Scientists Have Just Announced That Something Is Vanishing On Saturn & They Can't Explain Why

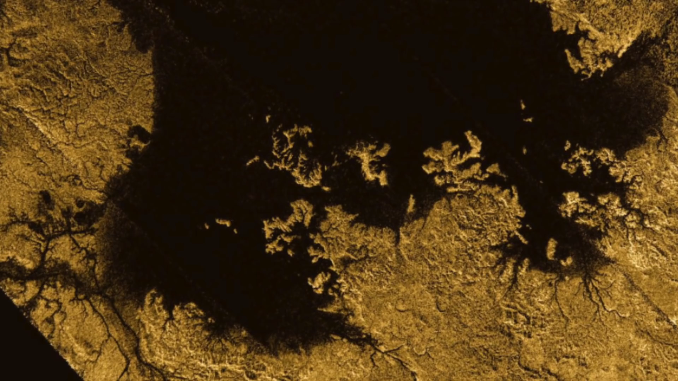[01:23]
And in an even stranger turn of events, the formation disappeared just as suddenly as it had appeared, leaving scientists with little clue as to what it could be, where it had come from and where it might have gone.
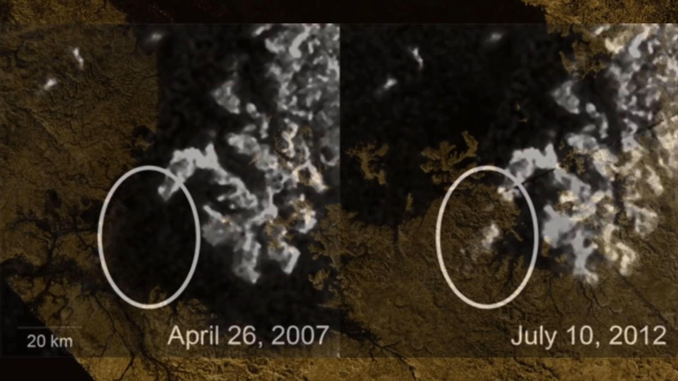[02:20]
It was in one of these lakes that the white blob appeared in the northern hemisphere of Titan. Titan. The lake in question is called Ligeia Mare and is estimated to be over 150 meters deep, with the strange formation measuring around 19 kilometers wide and 9 kilometers deep and materializing about 10 kilometers off the shore.
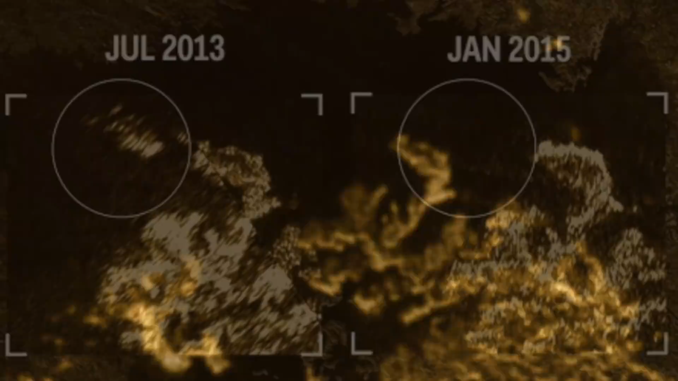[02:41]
Interestingly, the mysterious figure was absent in satellite images taken just 16 days after the initial photo. Although Titan's lakes are generally totally smooth due to the lack of wind in its atmosphere, it is thought that the formation could be initial deep-sea waves as Titan's northern hemisphere begins to slowly rotate closer to the Sun.
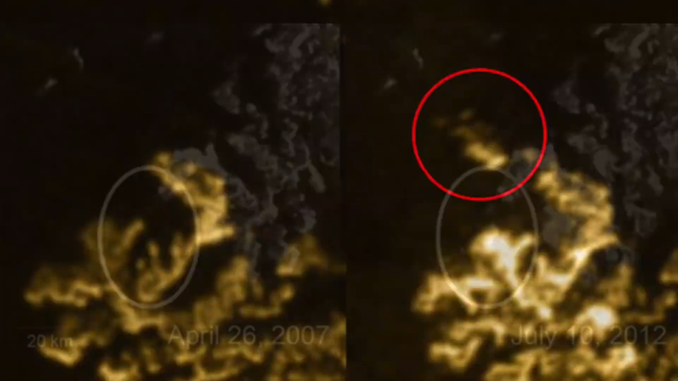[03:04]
Other theories include floating icebergs, a rush of bubbles or matter being released from deep within the stagnant sea or something suspended in the liquid below the surface.
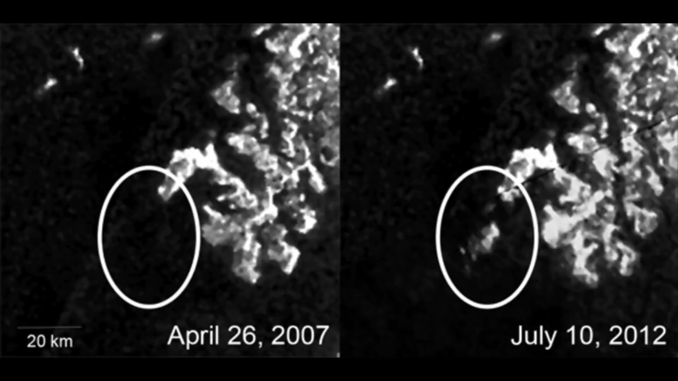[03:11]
However, as the formation was absent from subsequent photos taken of the location,
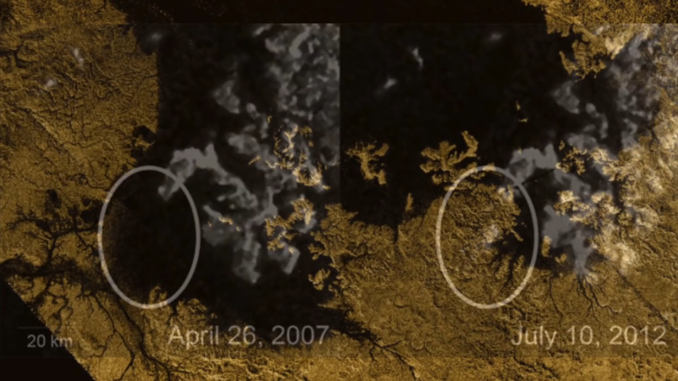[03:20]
scientists are forced to theorize based on just one image, meaning that unless it mysteriously reappears again, we may likely never know exactly what it was that was changing on such a static planet.
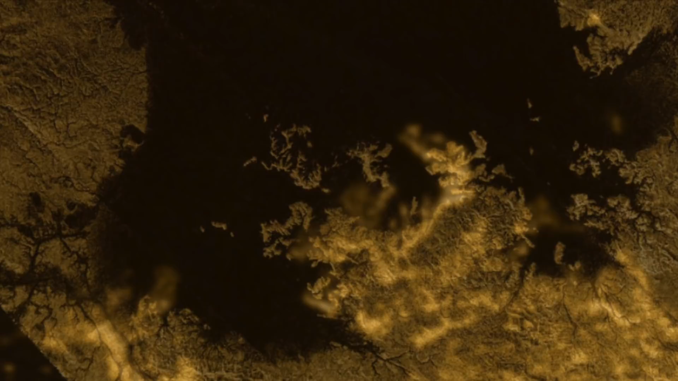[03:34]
What made the discovery so interesting is that planetary scientists believe that if there truly is life somewhere outside of Earth's atmosphere,